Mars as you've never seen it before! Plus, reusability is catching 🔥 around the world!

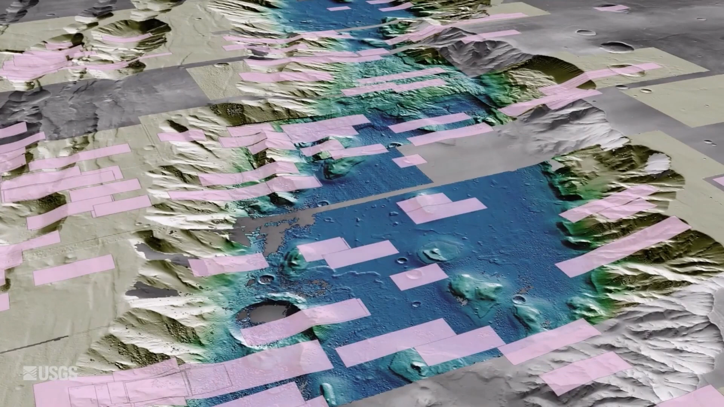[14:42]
also plays a role in contributing even sharper detailed images getting down to a crazy resolution of 25 centimeters or 9.8 inches per pixel.
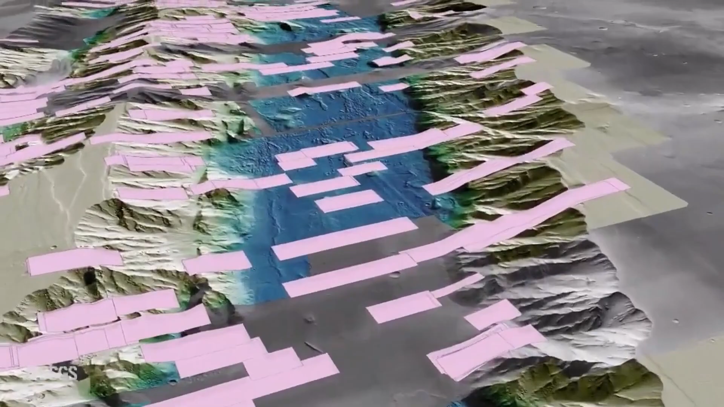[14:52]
The fantastic thing overall with this release of data from the USGS is it's free to us all,